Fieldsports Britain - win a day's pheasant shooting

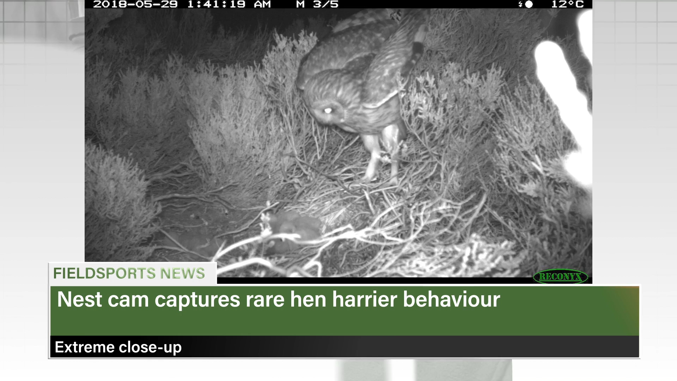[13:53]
Before the owl attack, the female hen harrier spends eight days taking care of the five chicks, but a fox scares her away. A short eared owl then checks out the chicks, which a long-eared owl kills. The mother returns and removes the remaining two dead chicks. The photos help show how hen harrier nests fail for a variety of reasons, including natural predation.
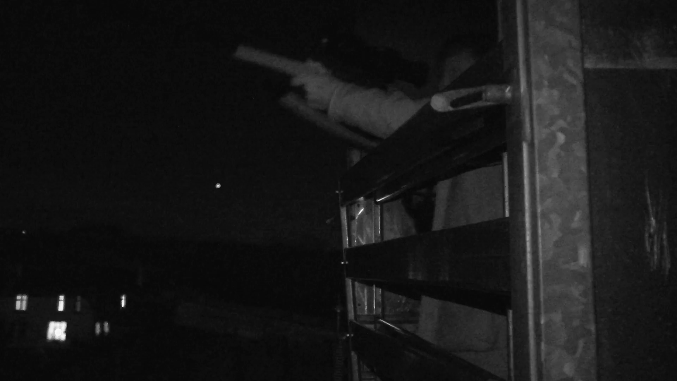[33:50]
I bought, probably 15 years ago, a Starlight Longbow, which in those days was a lot of money. I think it was about £4,000, which then was substantial.
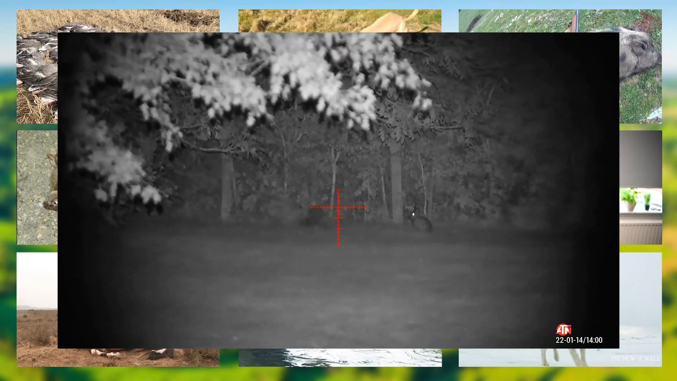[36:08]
He's using an Air Arms S510 Ultimate Sporter and 177 with an AT&X sight 4K scope.